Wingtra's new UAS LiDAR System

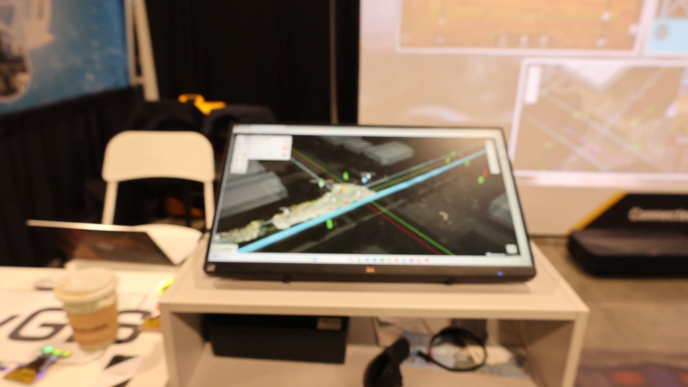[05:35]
Explains how it takes your data in different formats, BIM GIS, reality capture, point clouds,
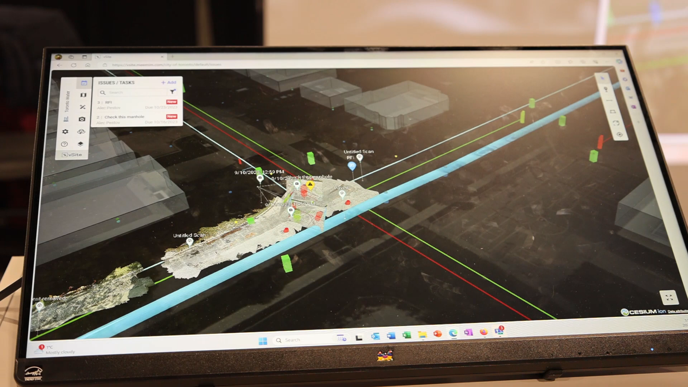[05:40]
and creates an almost real-time digital twin of your construction site,
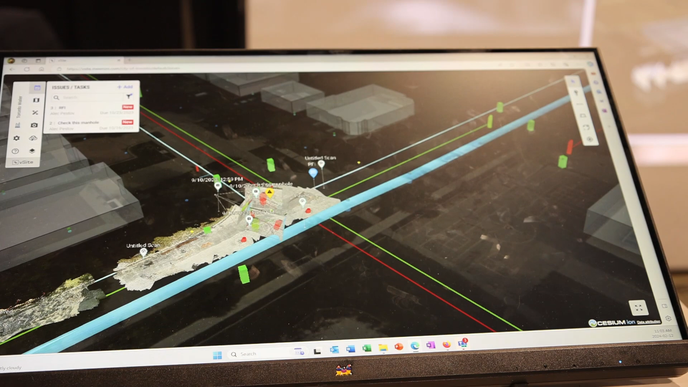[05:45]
so that you can use it on your desktop in the office to manage your project,